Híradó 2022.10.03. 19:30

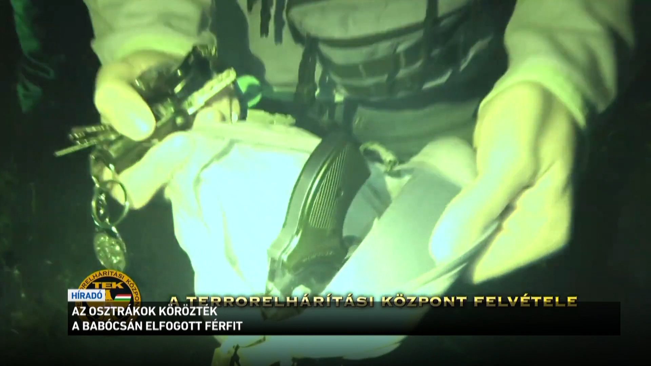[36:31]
A belga-magyar kettős állampolgár a Somogy megyei Babócsán bujkelt. A készenléti rendőrök kapták el még múlt csütörtökön.